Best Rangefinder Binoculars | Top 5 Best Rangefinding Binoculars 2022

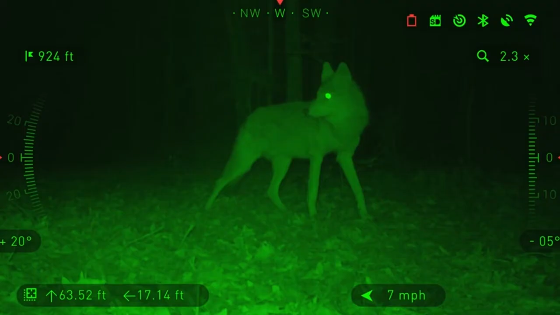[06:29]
The ATN's Binox HD can be used anytime and provide the best quality image regardless of lighting conditions.